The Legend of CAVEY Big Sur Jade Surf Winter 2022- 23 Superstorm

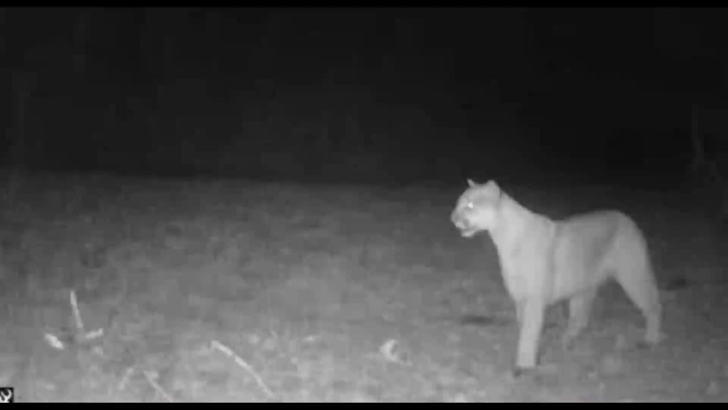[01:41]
With the absence of humans along the trails, cliffs, and highway, all kinds of flora and fauna was returning to the area.
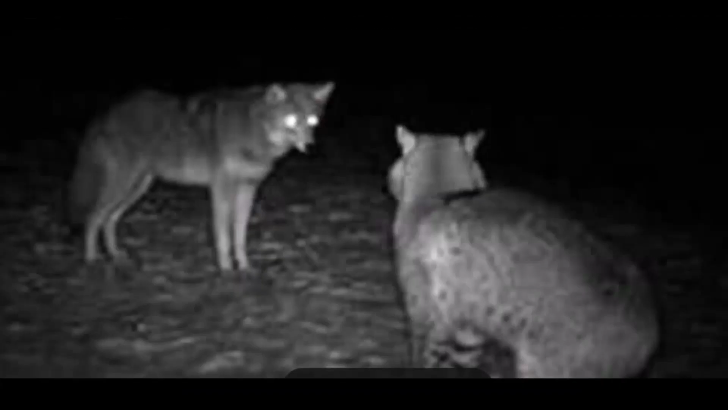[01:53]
Trails were becoming overgrown from all the rain and no traffic. And animals such as mountain lion, deer,